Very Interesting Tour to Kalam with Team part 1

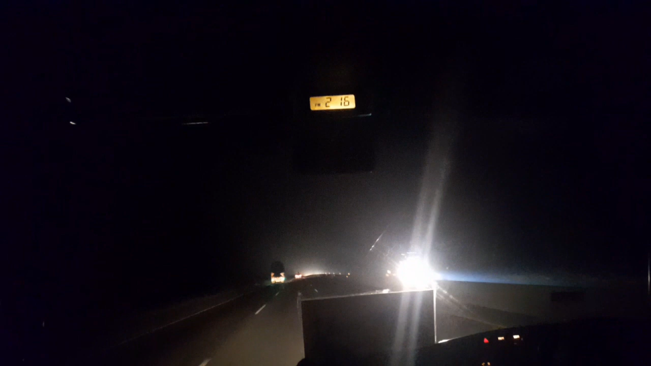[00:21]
تو لاہور پہنچنے کے بعد اب ہم جا رہے ہیں اسلام آباد کی طرف لاہور سے ٹیم ساری کٹھی ہوگی یہ ساتھ ہمارے تو سفر بہت اچھا گزر رہا ہے ہمارا تو دیکھیں جی رات کا ٹائم ہے دو بج کے سولا منٹ ہو گئے ہیں ہمارا ڈرائیور بھی بہت ایکٹیو ہے